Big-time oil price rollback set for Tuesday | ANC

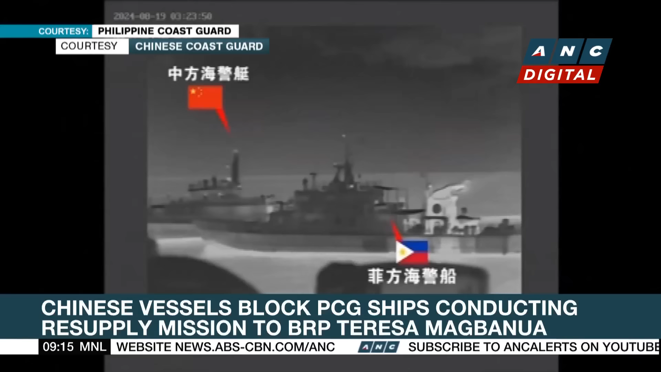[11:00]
the same ship that rammed the BRP Cape Engaño last August 19th. Palawan District Commander Coast Guard Captain Dennis Labay said they maintained radio communication with the Chinese vessels so no untoward incident happened.